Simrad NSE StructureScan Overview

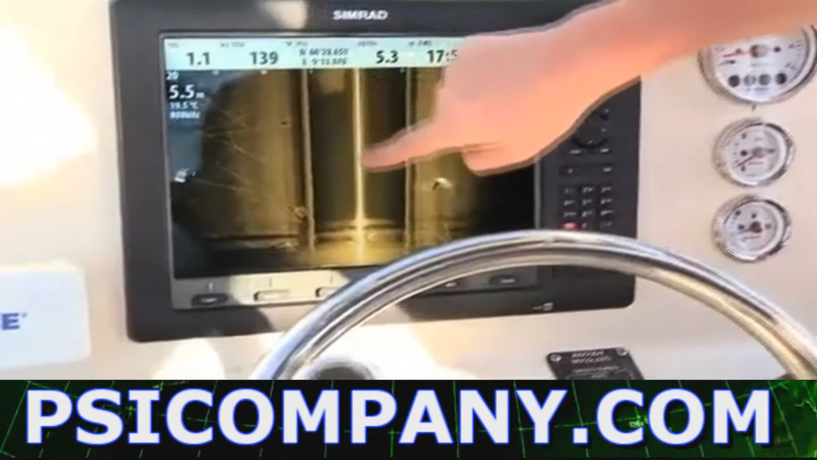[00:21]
This is the center line of the boat, directly under the boat. And this is where the boat is, so anything behind us is history.
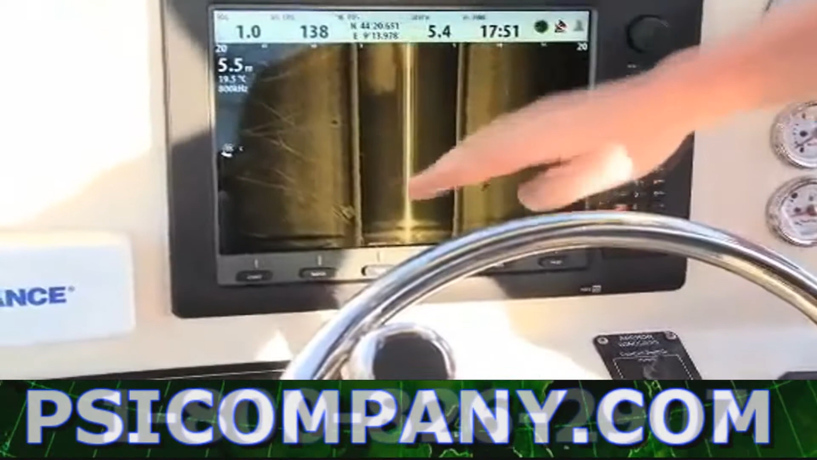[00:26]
On screen: water 19.5°C
This is to the left of the boat, and this is to the right of the boat, on the bottom.
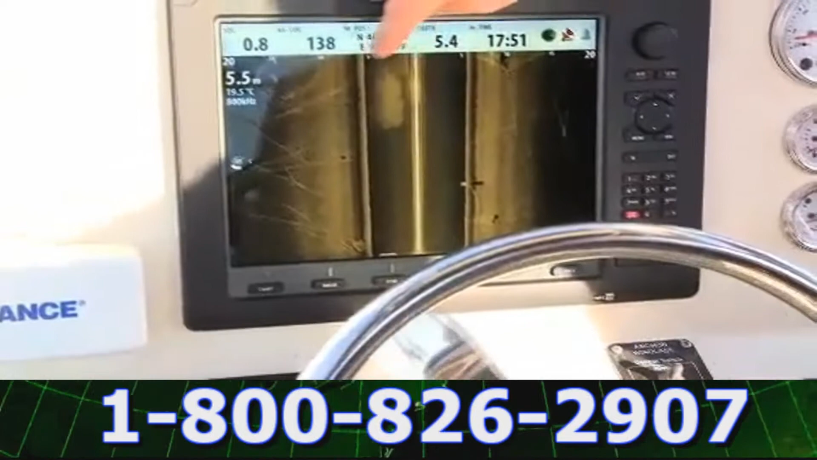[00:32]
On screen: depth 5.5 m
This dark area you see here is the water column. So the first thing we come across is this line here, and this is the bottom directly below the boat.
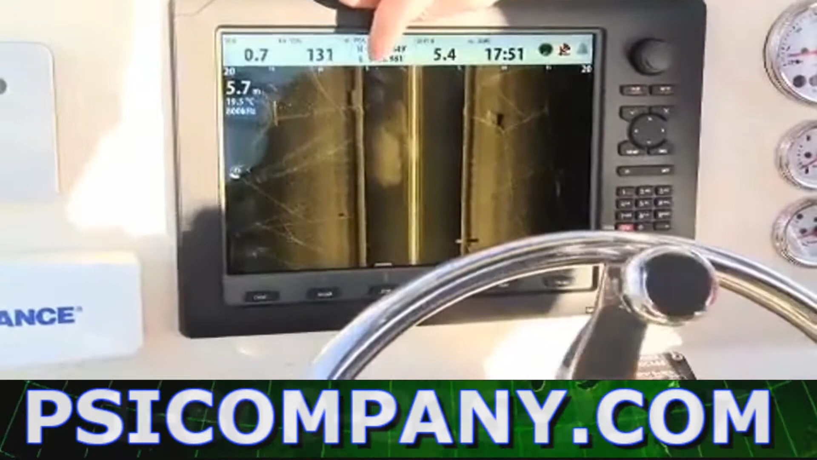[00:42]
So we can see here, it's just over five, so we can see a depth of 5.7 meters. And it's the same on the other side. We're picking up various structures and things on the boat.
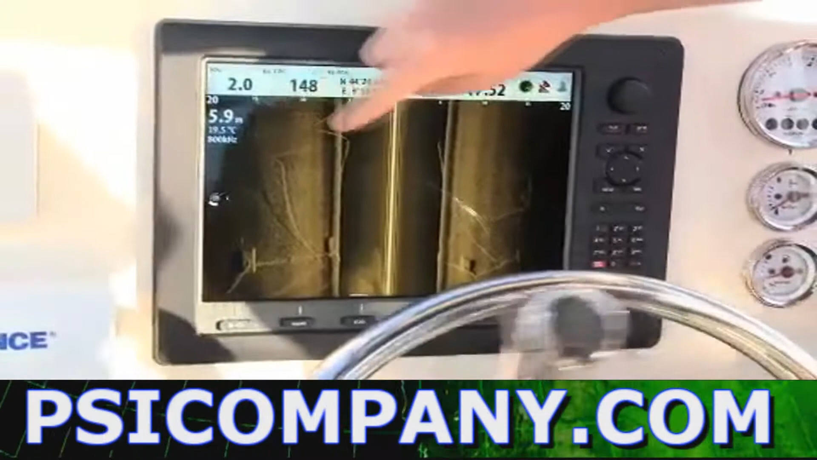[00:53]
On screen: depth 5.9 m
Just explain to you what these are. We're in a marina, and this is various anchor cables attached to it.
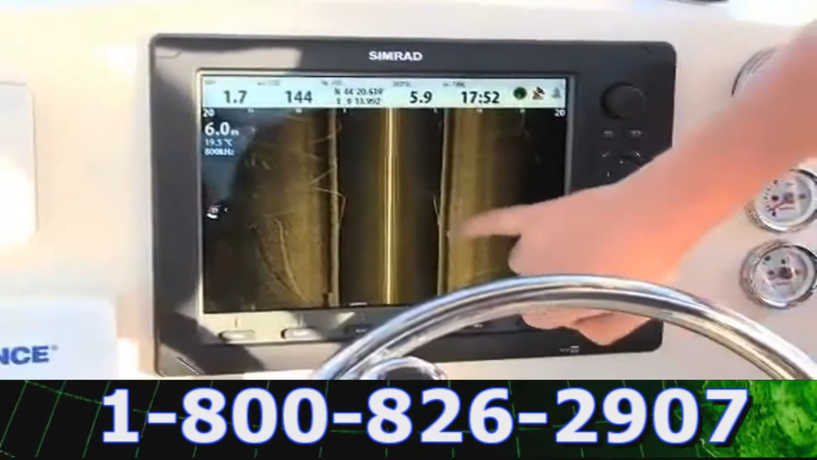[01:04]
On screen: depth 6.0 m
Occasionally we're seeing things here lifting off the bottom. These again are the cables. This is pretty clear here. So what you can see is there's one long cable along the bottom, and the anchor lines attached to it.